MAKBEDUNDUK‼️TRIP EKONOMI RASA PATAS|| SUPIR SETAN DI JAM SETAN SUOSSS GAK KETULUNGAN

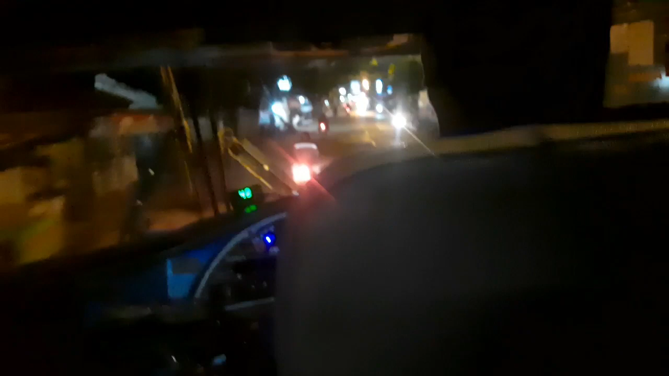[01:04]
Keluar, baru saja keluar dari terminal Tirtonadi Solo, sudah langsung tancap gas sama Mas Adrian.
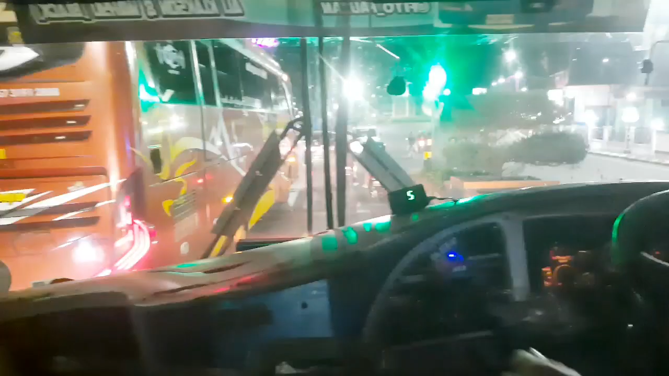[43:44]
Oke, kita sudah masuk di kawasan Kota Madiun.
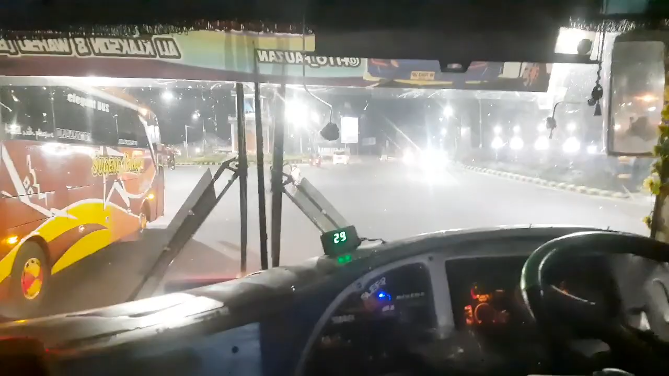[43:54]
Wah, dan tenang. Ini kita akan menuju ke Dumpil.
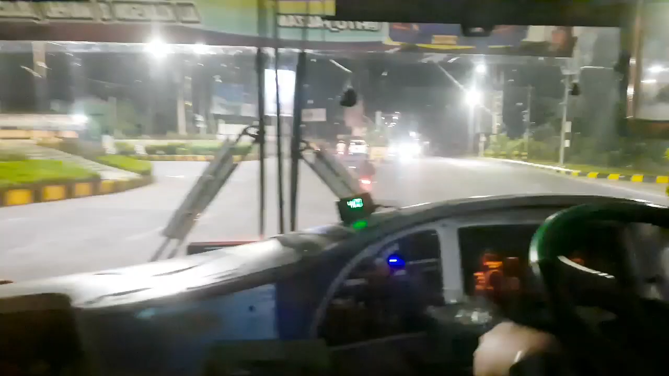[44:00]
Kita akan turun di Dumpil. Dan perjalanan Solo Madiun 2 jam kurang 5 menit. Rekomendasi buat yang lagi kejar jam.